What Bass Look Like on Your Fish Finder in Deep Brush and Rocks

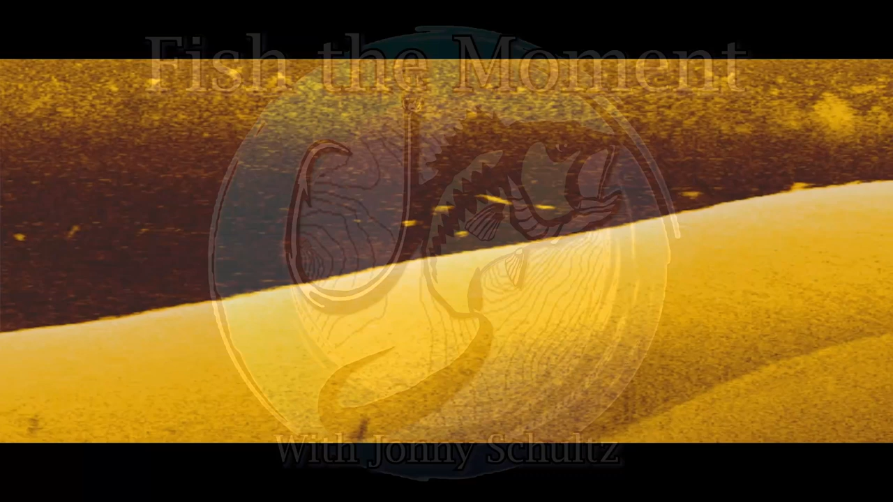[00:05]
So in some of my recent videos and on my social media pages I've had a lot of guys asking me to make more videos about bass fishing electronics and I have a lot of videos lined up over the next few weeks about how to interpret bass fishing electronics
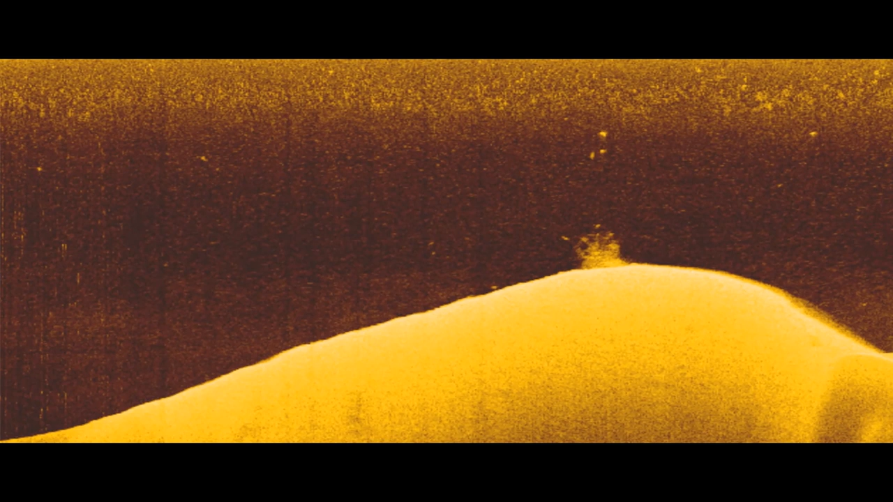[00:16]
but first I want to start out by showing you some images from my fish finder on Table Rock Lake where I've been catching a lot of good spotted bass
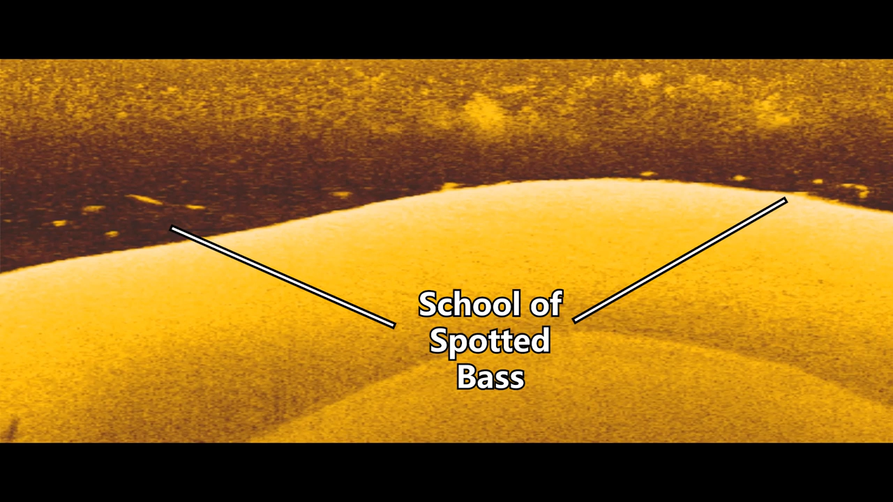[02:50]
if you look at this image and you have no idea what's going on and you don't understand how to read a fish finder check out my complete guide to bass fishing electronics it breaks down the basics
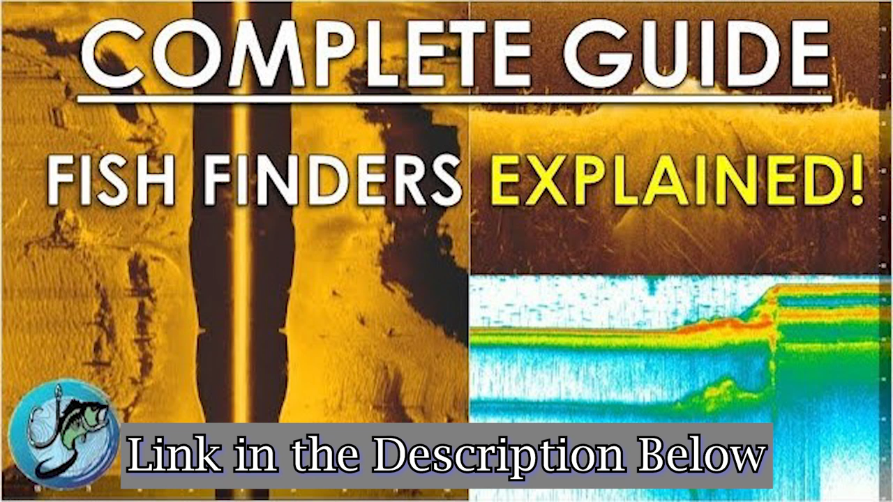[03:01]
of how to understand images from your 2d sonar down imaging and side imaging and it's a pretty lengthy video but it's my most popular video on my channel and a lot of people seem to like it so if you don't understand this image go check out that video then come back and this will all make a lot more sense
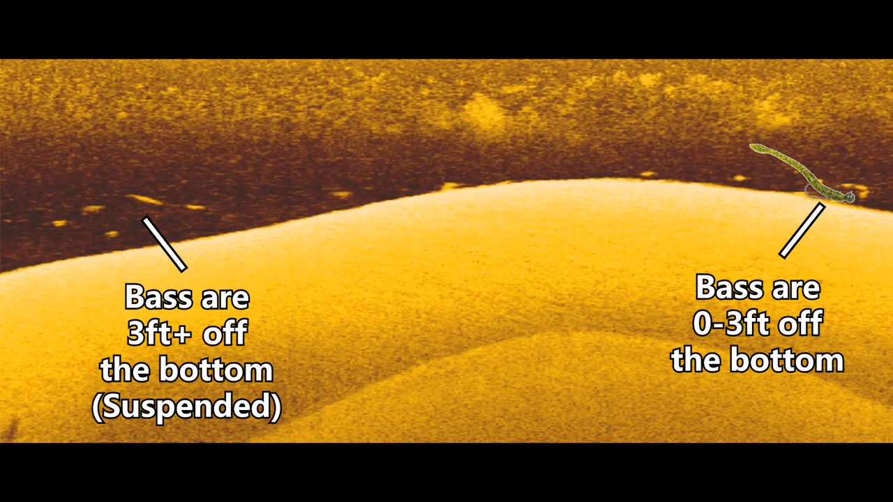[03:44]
off the bottom and on this spot I was catching the bass there on the bottom on a shaky head and I was just dragging that shaky head over these points and getting some good spotted bass to bite and then on the suspended bass over here I was catching these fish on a drop shot and I actually wait for these fish to swim underneath my trolling motor and I would
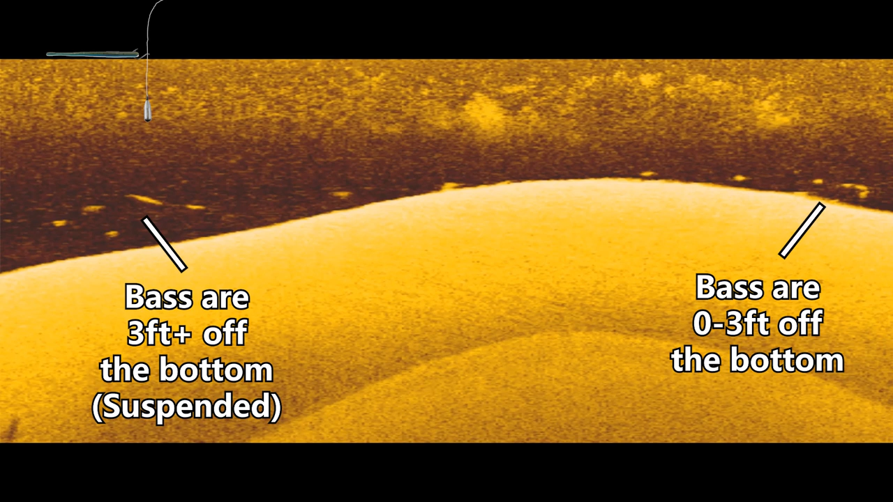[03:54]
drop vertically on them and video game fish and I actually have a video coming to my channel next couple
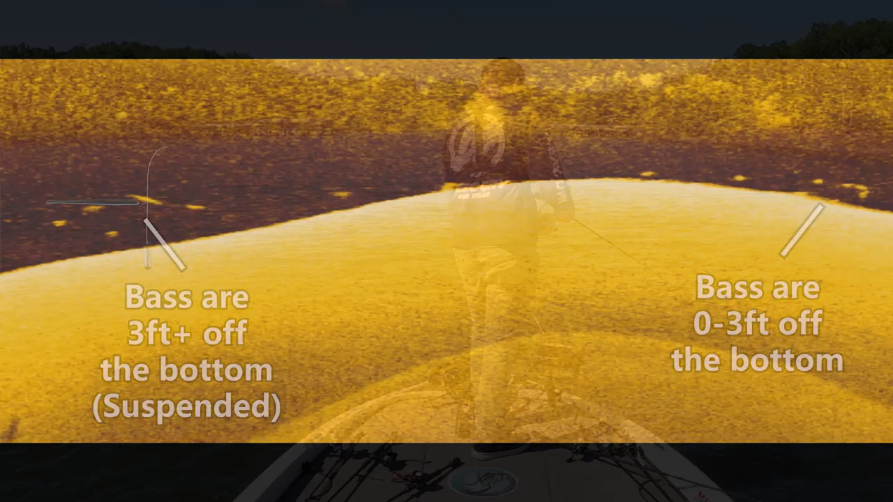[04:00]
weeks which will be a complete guide to video game fishing where you can learn how to catch fish using your front graph and a drop
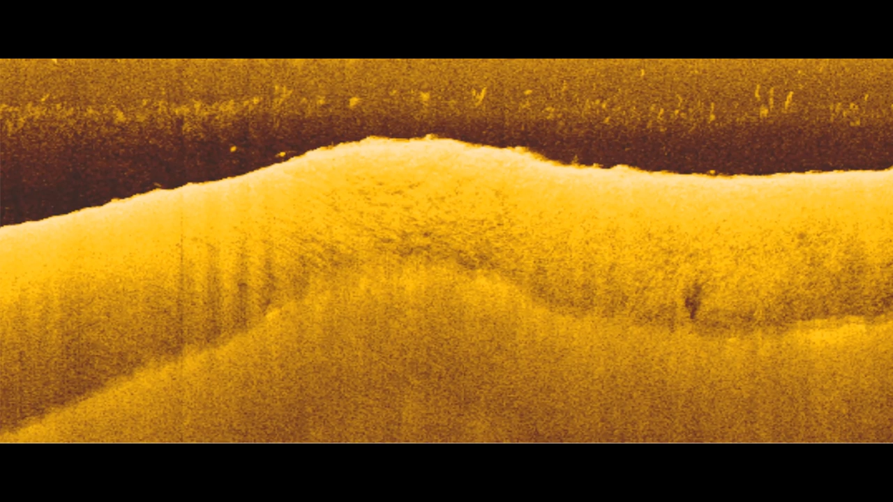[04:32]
and completely miss the fish in this image and not even make a cast on it but if you look really closely I can see three fish in this image and I'll point them out right here these three dots are pretty difficult to see because they somewhat blending with the bottom and the only reason that I know these were bass is because I saw this one dot on the far left side of the screen that is separated from the bottom and these other two dots here potentially could just be rocks or a stump or a stick but because I
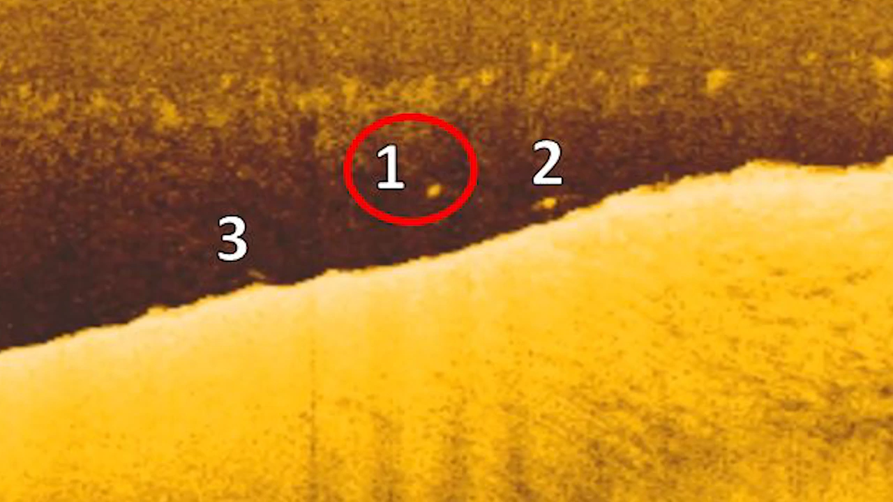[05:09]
saw this one isolated dot off the bottom I made the assumption that those other two dots were also bass and this spot right here is actually a hard spot or basically
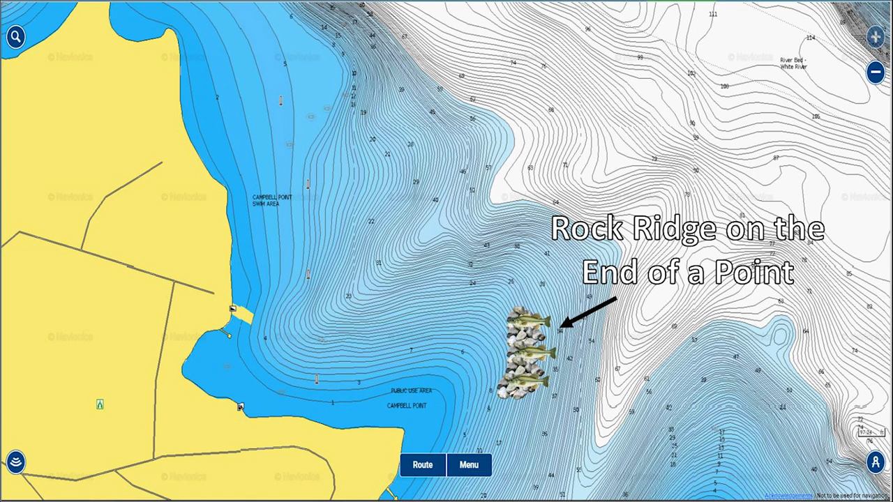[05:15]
a patch of rock up on top of a point in 15 feet of water and a lot of times when I'm graphing over
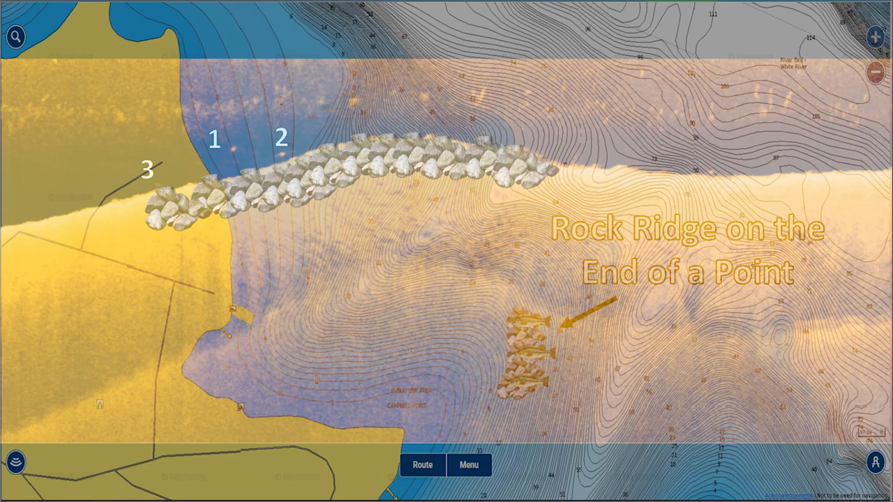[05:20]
these rocky spots you won't see that many fish on the graph because a lot of them will blend in with the rocks and set in the rocks and you won't be able to pick them out your sonar and so
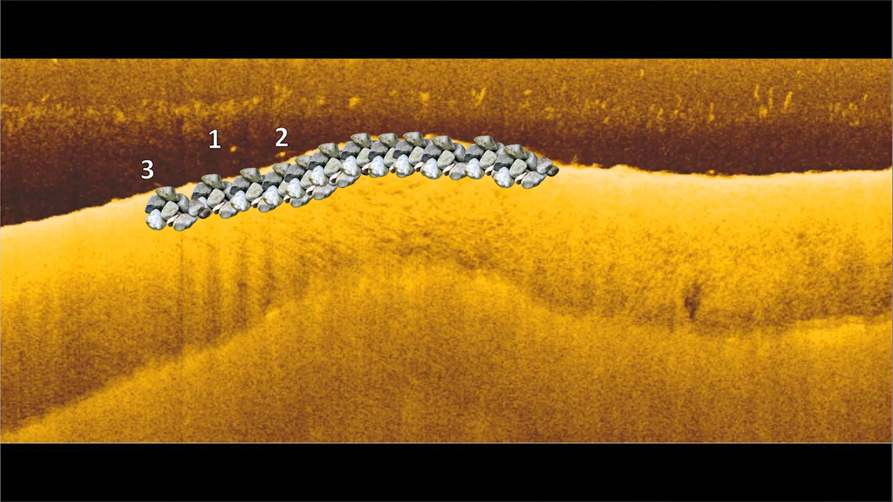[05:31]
you may only see two or three dots on your screen when graphing over these areas like we see in this image but even though we're only seeing three bass in this image this spot was
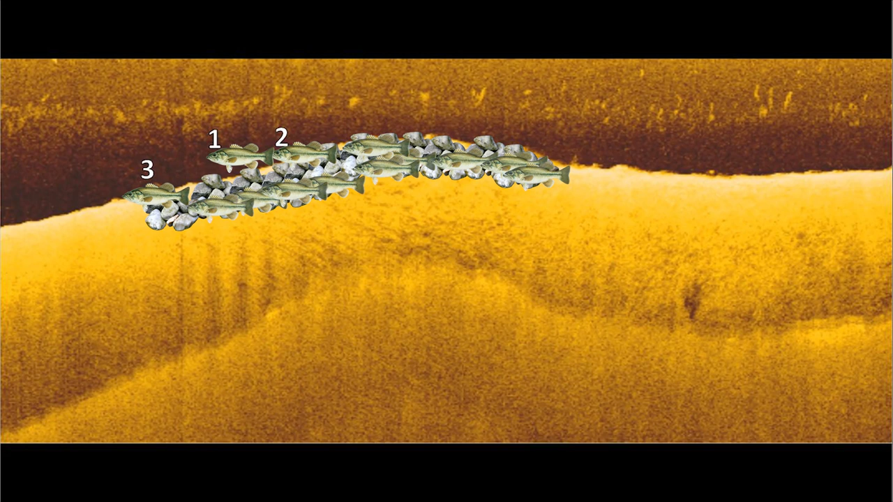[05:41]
loaded and I probably caught seven or eight bass off this spot with a shaky head and a swing head and cliff pace actually fish fish this exact same
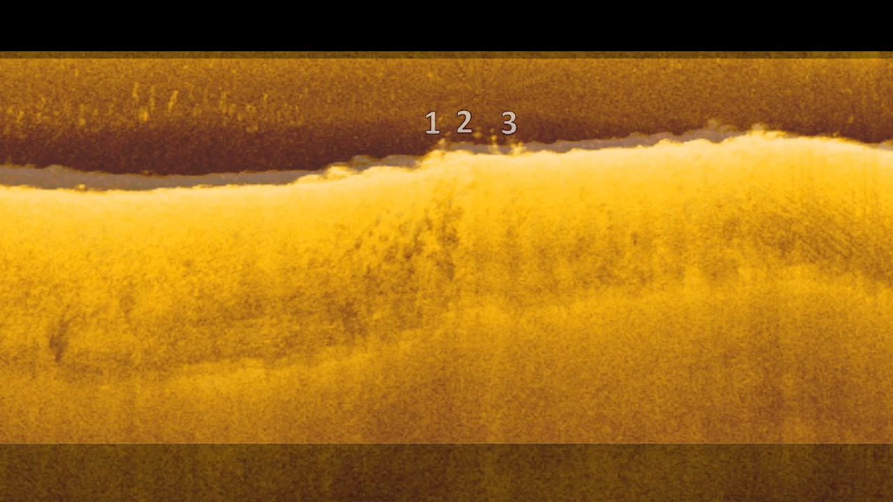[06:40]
here's a recording of another rocky spot that was just one point over from the area where I found those last fish and I also caught some good fish here and in this image you'll see three fish again that are off the bottom and around some bigger boulders and rocks and again these fish are really hard to see but you can know that they're bass by
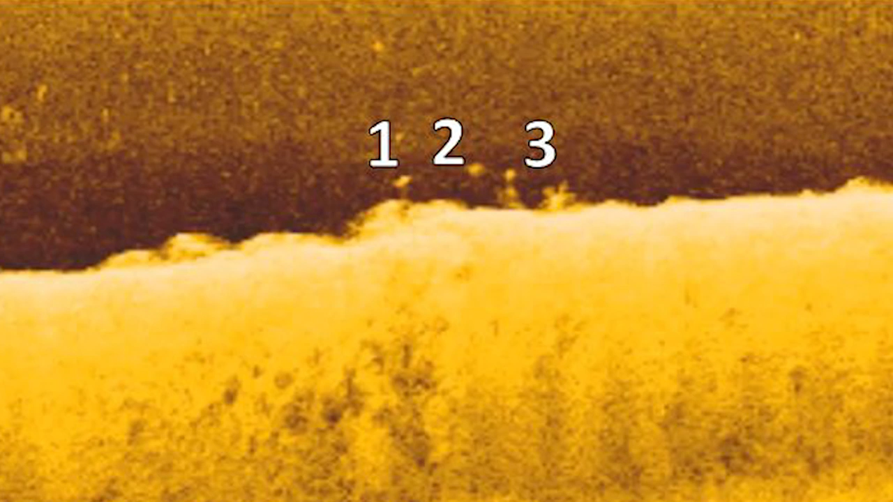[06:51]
looking at this one dot right here that is completely separated from the bottom and from the looks like a stick just to the right of it and that's
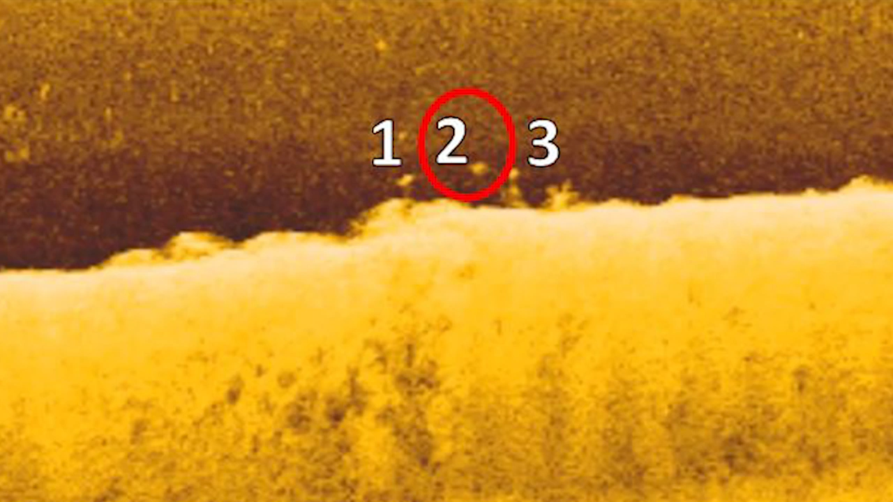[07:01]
what clued mean that there were bass here and even though I didn't see that many fish on the spot generally my rule of thumb is when I'm graphing over rocky areas or really any area offshore and I see two or three dots I expect to find three to five times more bass on that spot than the number I'm seeing on my screen so in this case I see what looks like three bass off this spot so I'm expecting to find anywhere from 9 to 15 bass here and I end up catching two good spotted bass off the spot and expect that there were a few more there as well and
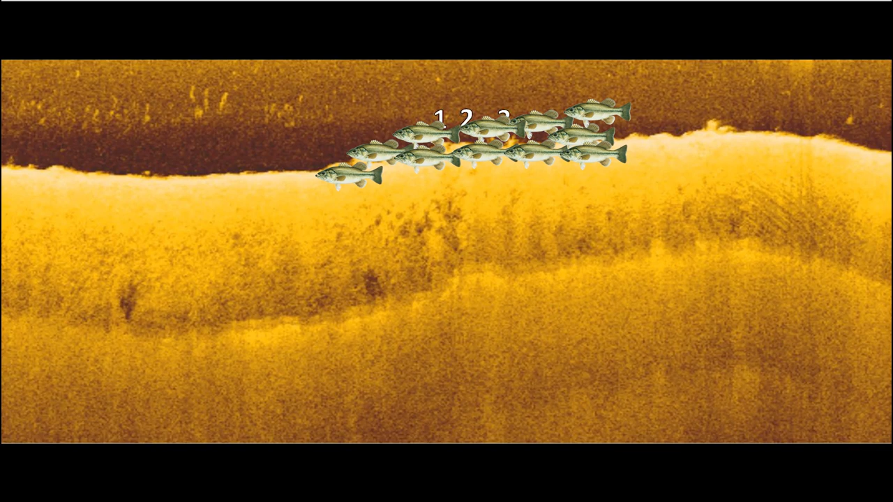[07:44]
so when you're graphing offshore just because you only see three fish on your graph that doesn't mean there's only three fish down there a lot of times the angle of your transducer and the cone of the transducer only picks up a few of the fish it doesn't pick up all the bass